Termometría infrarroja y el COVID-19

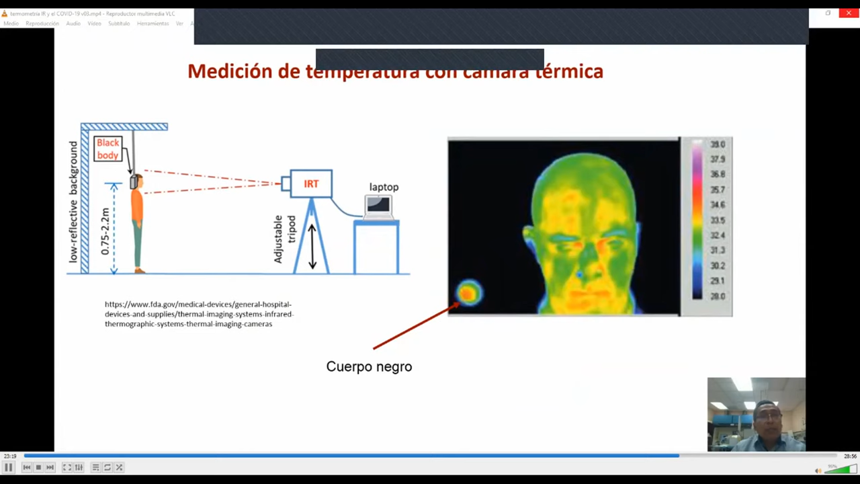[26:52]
En esta imagen se presenta un caso típico en el que se usa una cámara térmica que no es adecuada para detectar indicios de fiebre,